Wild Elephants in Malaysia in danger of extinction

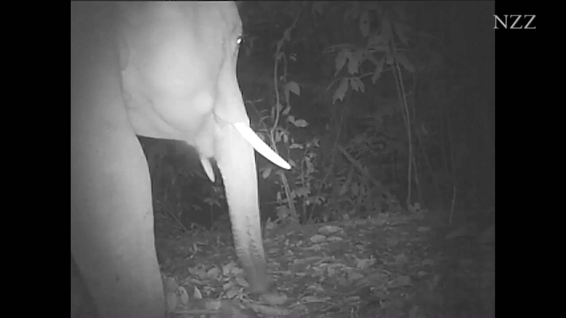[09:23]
And here they are, the fruit-eating elephants.
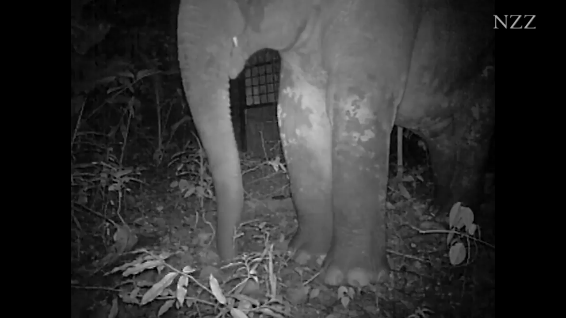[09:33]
In addition to elephants, which the cameras record time and again,